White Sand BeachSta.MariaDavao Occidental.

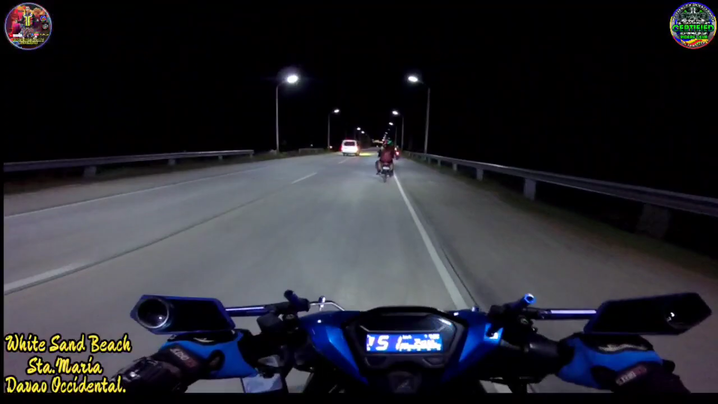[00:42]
So karon biyahe mi og gabi kay kung adlawan manggod pastang inita. Grabe ang kainit sa adlaw, labi na og ganang adlaw kanang wala jud dagom, nga init kayo ang adlaw na. Mapagtungid ta sa kainit, so mga nagabi imi mo biyahe. Pero yan niya nakita niyo video karon na nakabutang na rin na
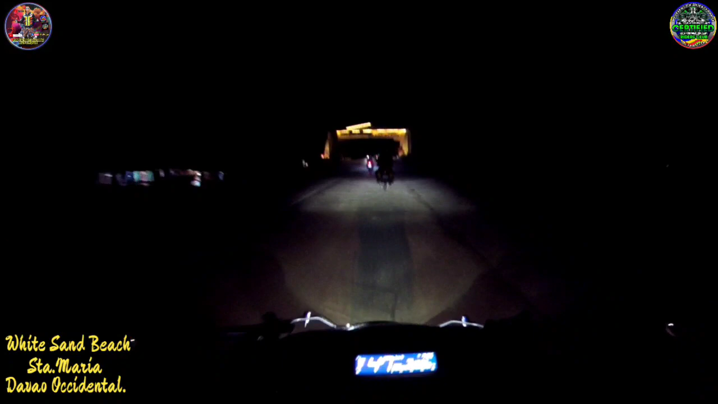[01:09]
nabaliktad mo na yung daghang salamat, balik-balik ka mo.
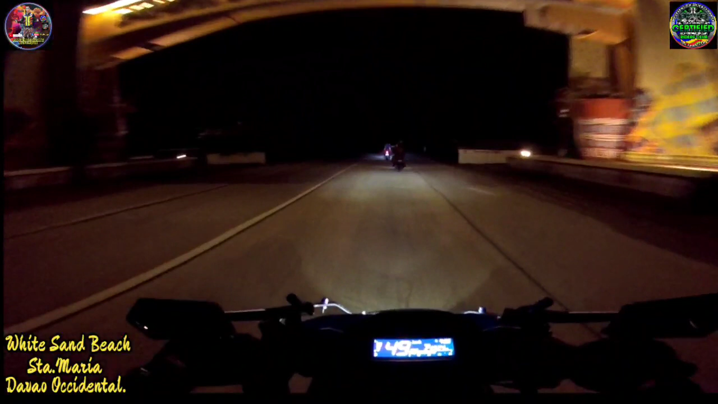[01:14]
Ang atubangan din na nakabutang na we love Davao del Sur.